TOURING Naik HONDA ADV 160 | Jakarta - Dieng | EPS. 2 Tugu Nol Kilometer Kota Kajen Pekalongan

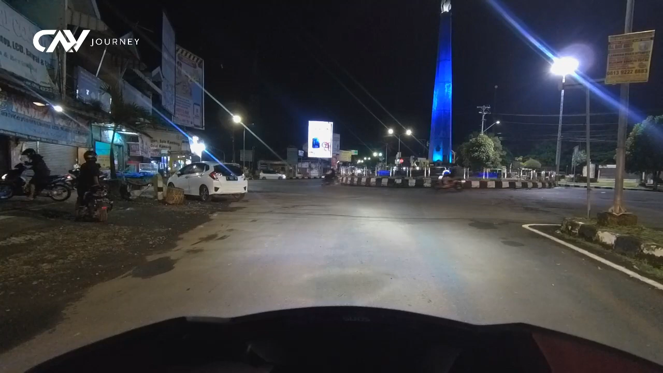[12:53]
Malam ini Bang Dap mau muter-muter alun-alun
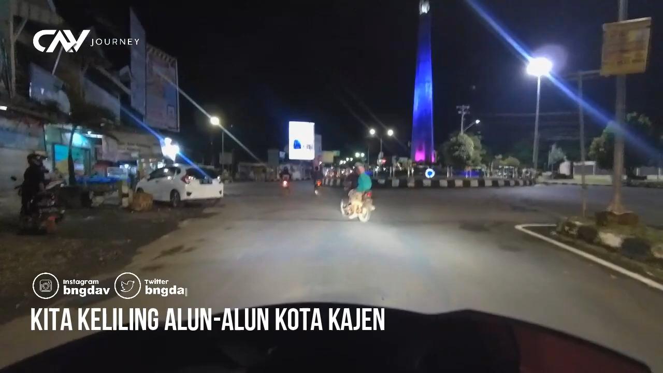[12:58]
Kajen sebelum Bang Dap makan nih.
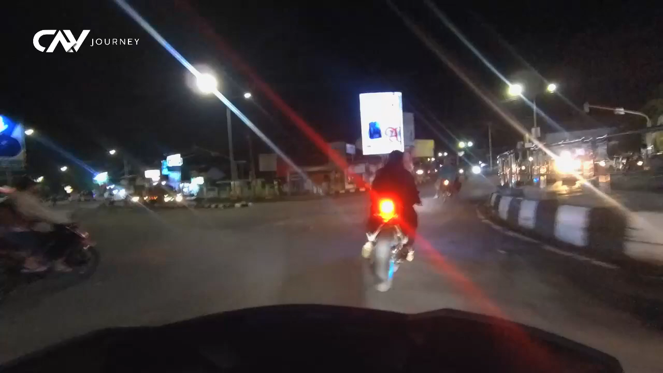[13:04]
Bang Dap mau berfoto-foto sambil ambil footage juga gimana keadaan kota Kajen di malam hari nih. Seru juga dan syahdu.
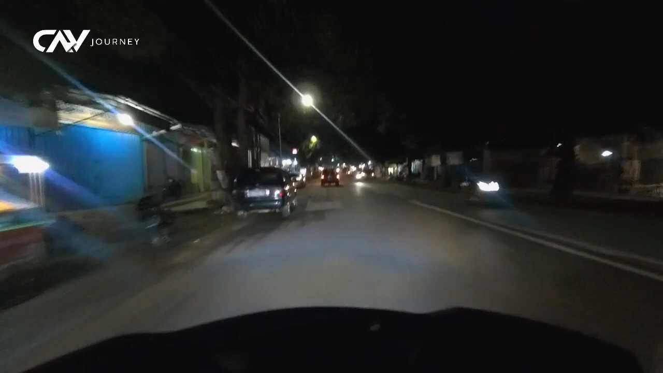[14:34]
Karena sudah lapar, Bang Dap mau cari tempat makan dulu. Muter-muter sambil cuci mata, seru juga. Tapi suasana kayak mendung. Kalaupun hujan gak masalah sih. Suasana jadi makin syahdu.
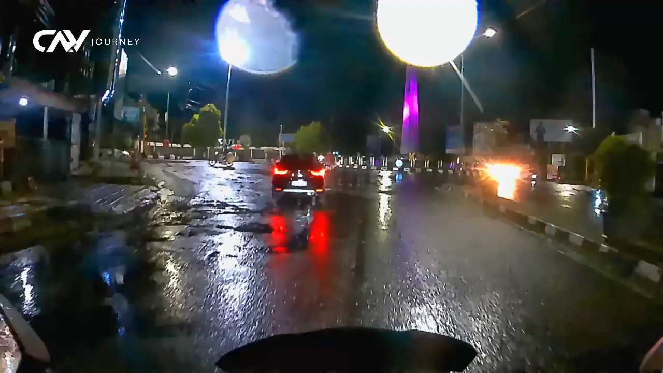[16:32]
Setelah makan malam dengan menu yang cukup bikin keringetan dan serba sambal, Bang Daf menuju ke penginapan sambil sekali lagi melewati Tugu 0 km di malam hari. Oh iya, menu seperti tadi yang Bang Daf makan itu gak lebih dari 100 ribu teman-teman. Entah kenapa Bang Daf juga bingung ketika Bang Daf melakukan